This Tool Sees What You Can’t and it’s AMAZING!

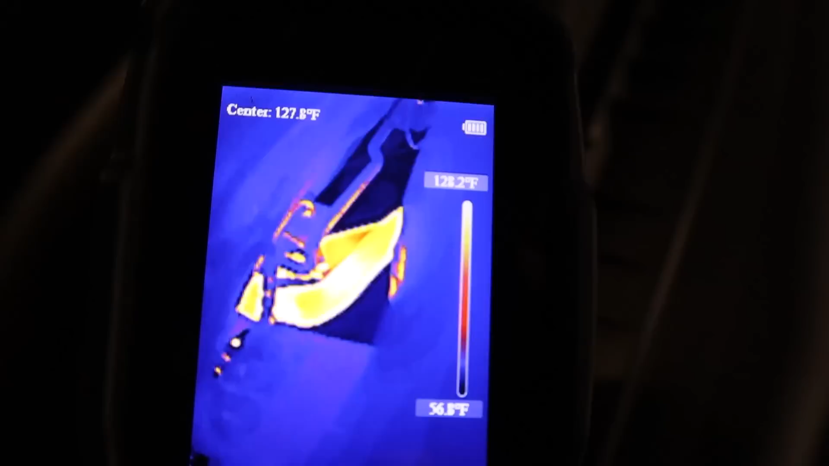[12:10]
On screen: scale top 128.2°F
those two pipes there so one of them is coming in at 126 fahrenheit
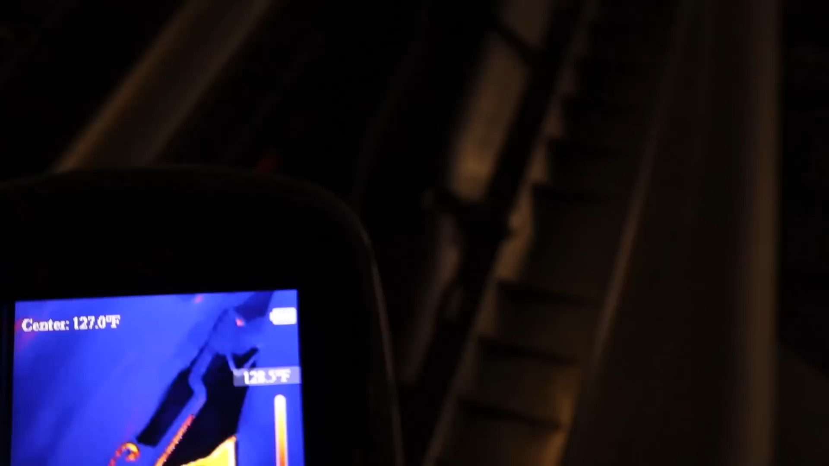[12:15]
the other one 113 so you can
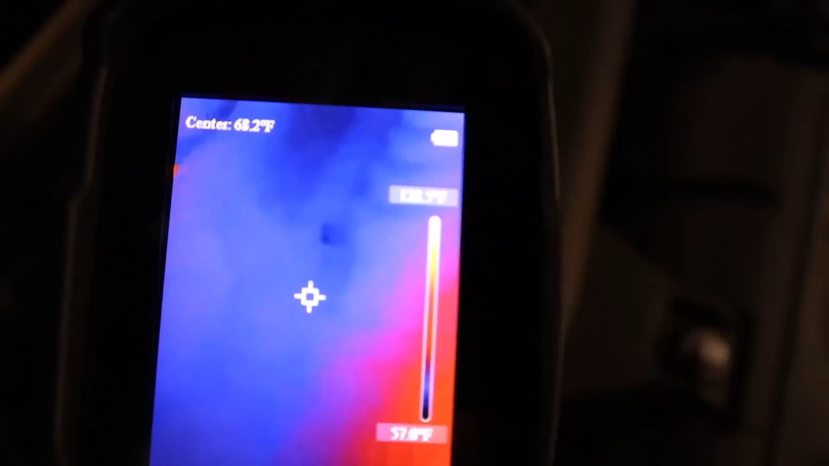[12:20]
see the target there it's easier to see the target if i put it there ultimately
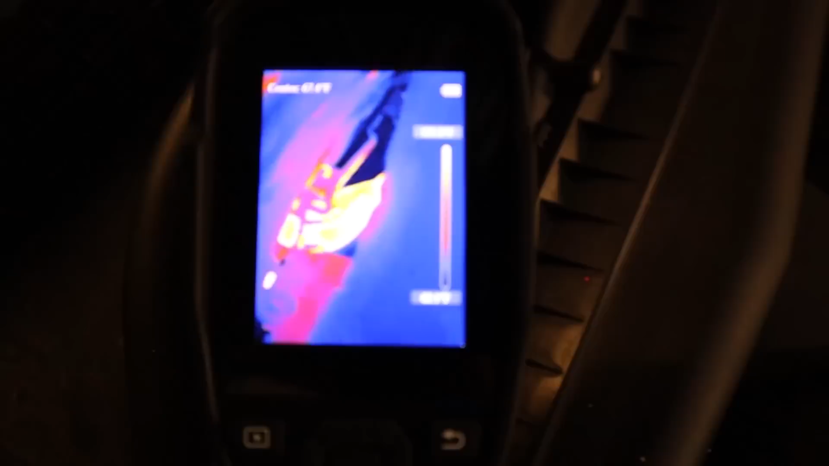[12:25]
we're seeing warm going in
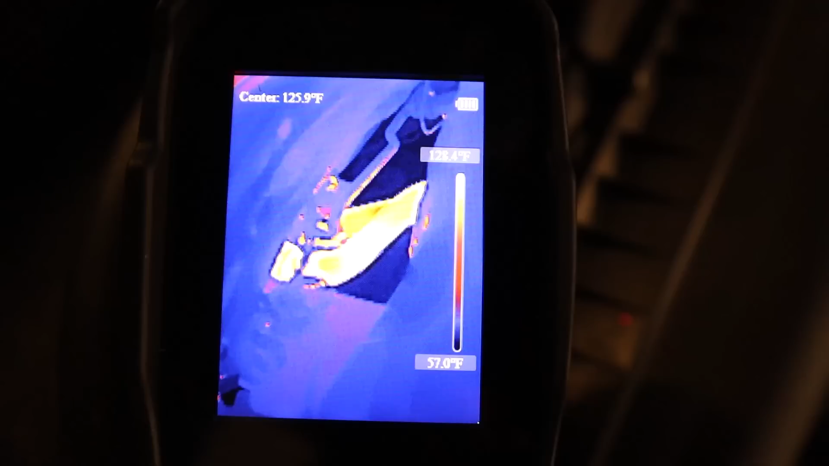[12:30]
On screen: scale bottom 57.0°F
slightly less warm coming out okay so that shows us that we've got flow through the heater matrix there
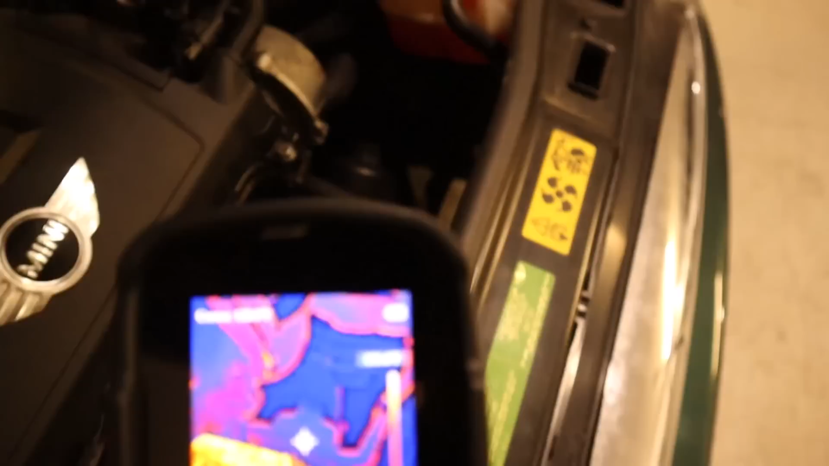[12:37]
also those pipes should be
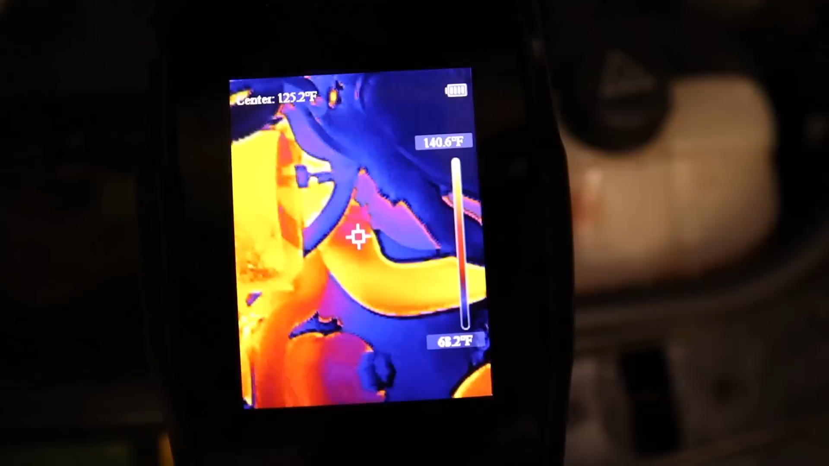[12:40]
On screen: spot 125.2°F, scale top 140.6°F, scale bottom 68.2°F
roughly similar temperature to what we're seeing here so we've got 130 degrees
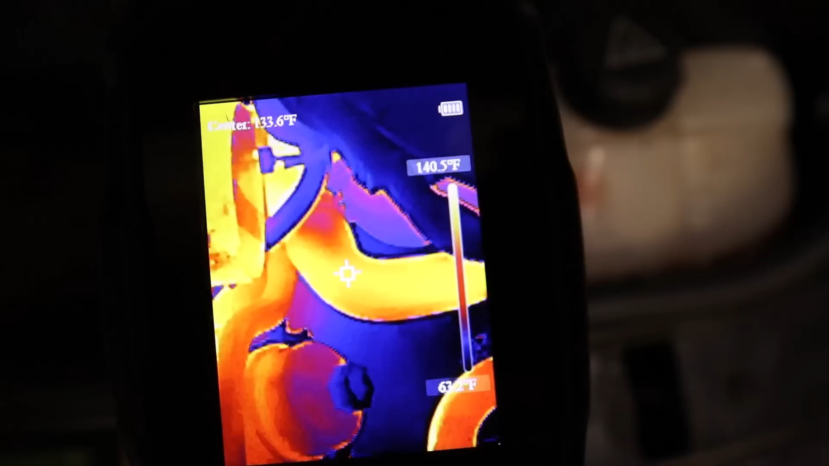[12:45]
On screen: scale top 140.5°F
fahrenheit and if we just look down here we can see that that radiator outlet pipe is not
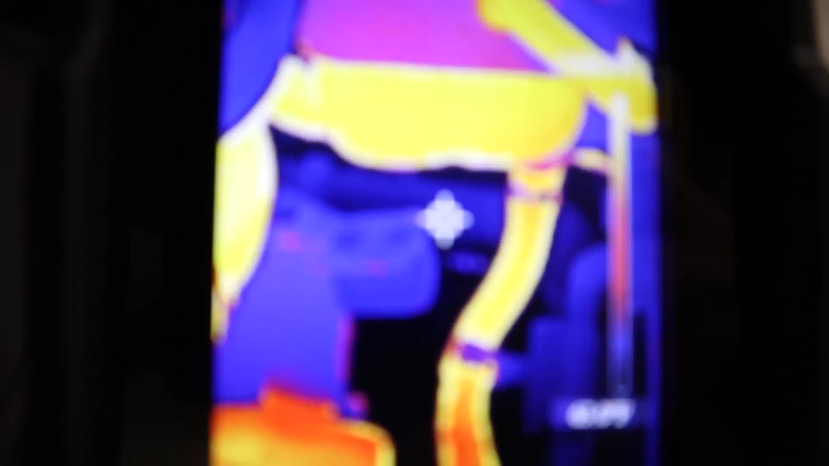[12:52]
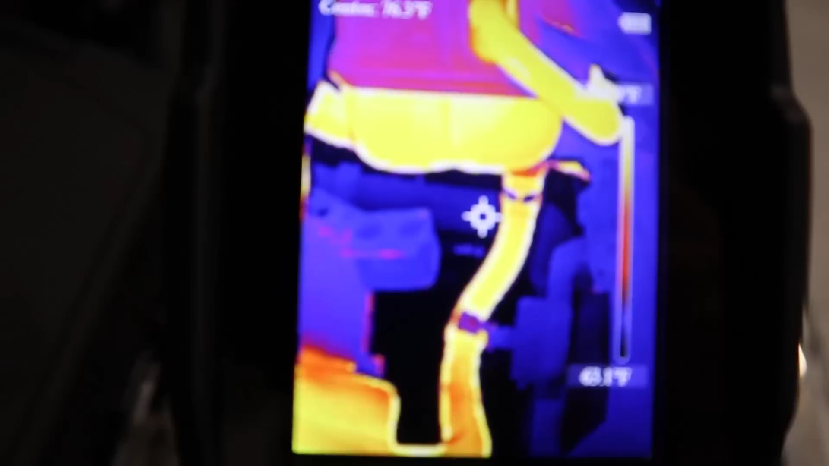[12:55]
warm yet so of course the thermostat hasn't opened and that should match up with looking at the
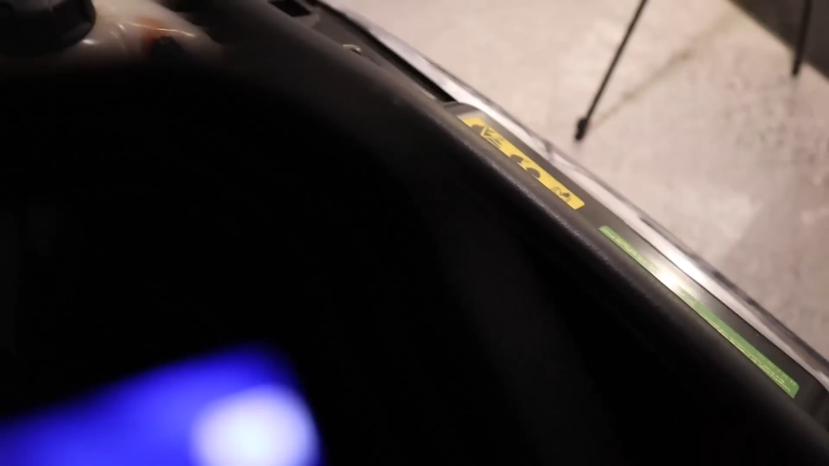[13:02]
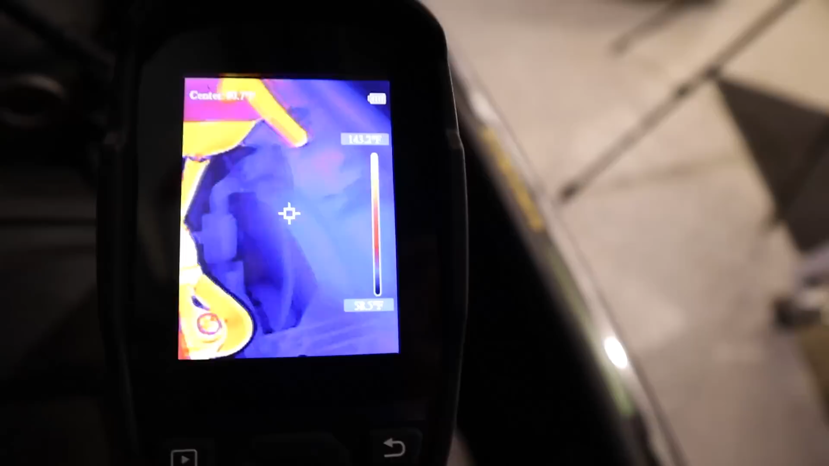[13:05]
the radiator there so you can just see the fan blade just where the target is and the radiator behind it
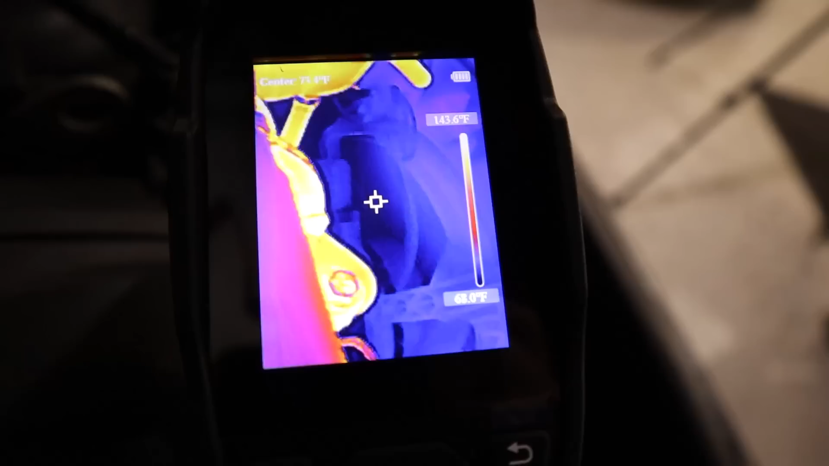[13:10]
On screen: scale top 143.6°F
is still cold so nothing going on there we might
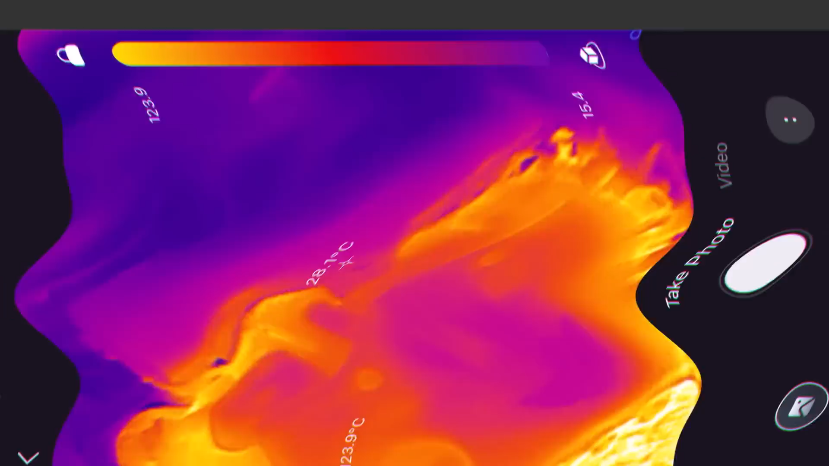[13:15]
On screen: spot 28.1°C
be able to see a bit better detail using the mobile version
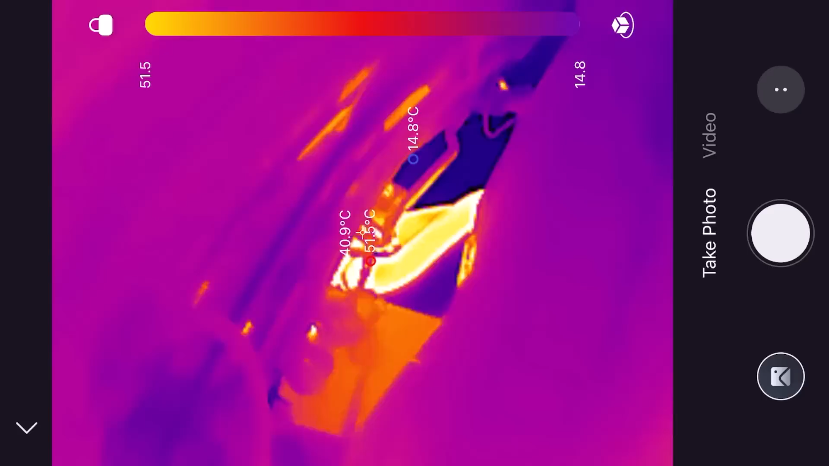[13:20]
On screen: min 14.8°C
and actually down there look we can see those two pipes again this is giving us readings in degrees celsius so we can see one of the pipes is at
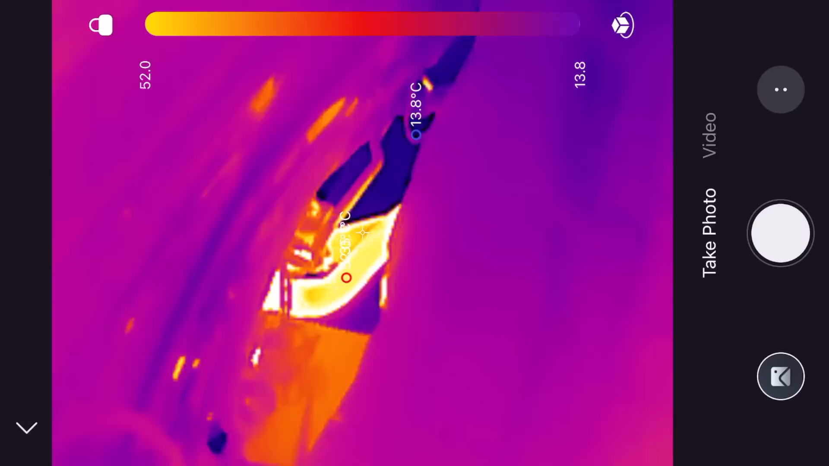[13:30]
On screen: min 13.8°C
52 degrees the other one 43 so it's pretty cool that it's automatically finding the highest temperature on there i quite like that and yeah coming back down here then
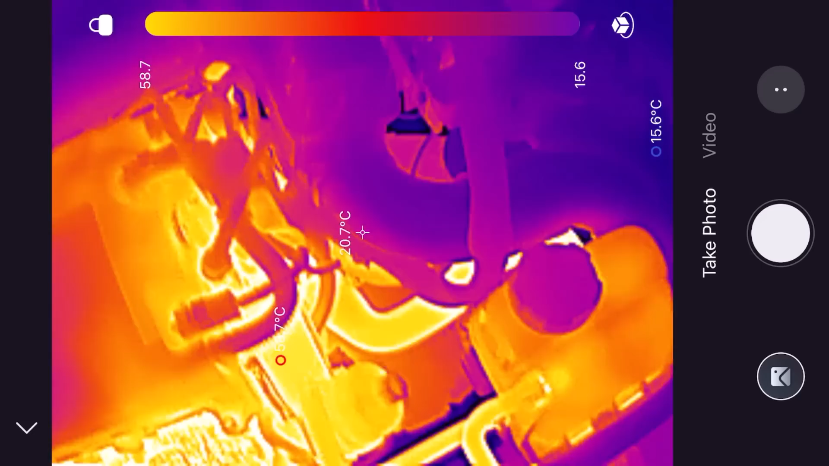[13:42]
we can see that yes that does match around the same temperature so we're getting about 54
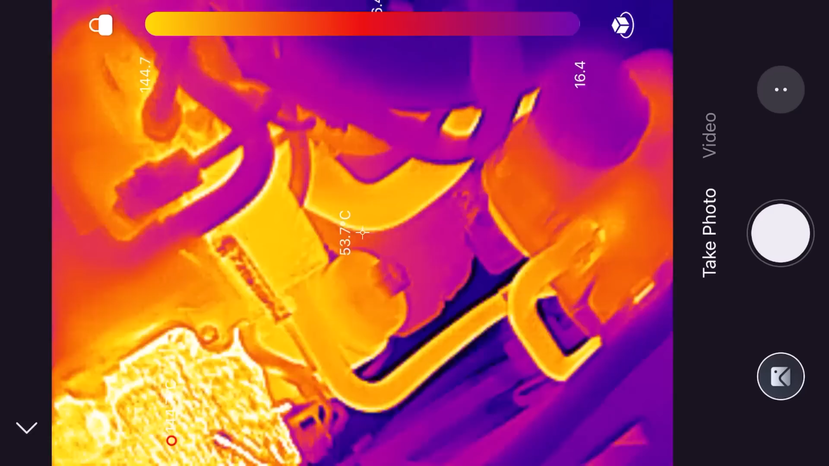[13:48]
On screen: spot 53.7°C
degrees on there and we can see the radiator outlet is around
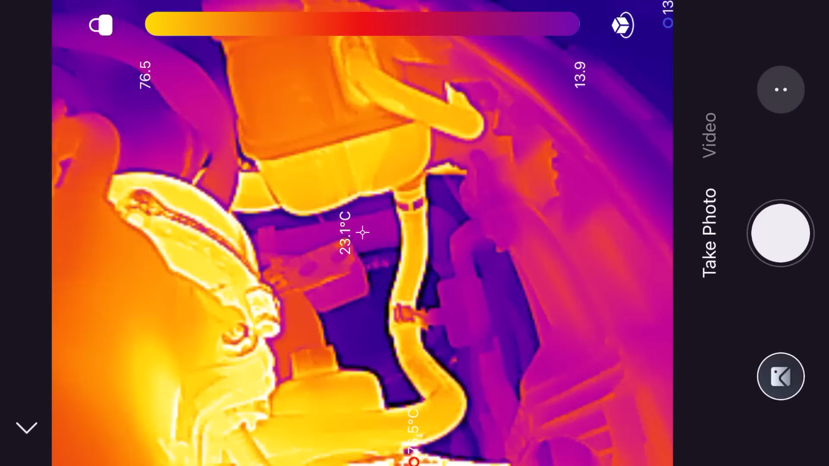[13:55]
On screen: spot 23.1°C
about 23 degrees okay so thermostat hasn't really opened yet